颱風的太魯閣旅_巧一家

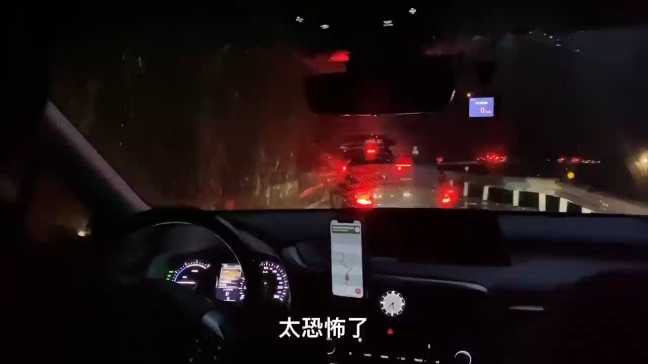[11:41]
摩托车太勇敢了。 哦。你看这个多严重， 要打坐。
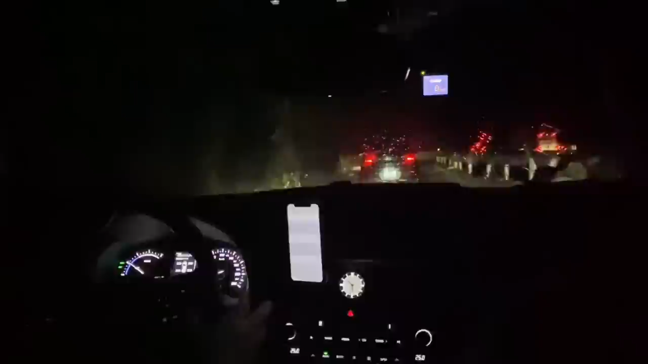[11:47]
嗯，挺快的。 哦，这超大石头。 OK， 够了。 我也想快一点哎、欸。
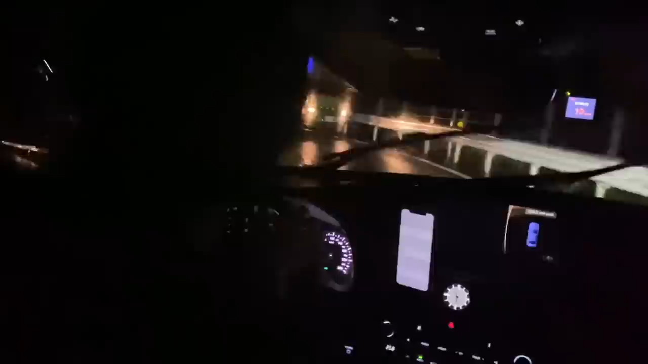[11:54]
紧张，路旁都变瀑布了。 所以回家要好好庆祝一下。 真的，这些车就要上飞机了。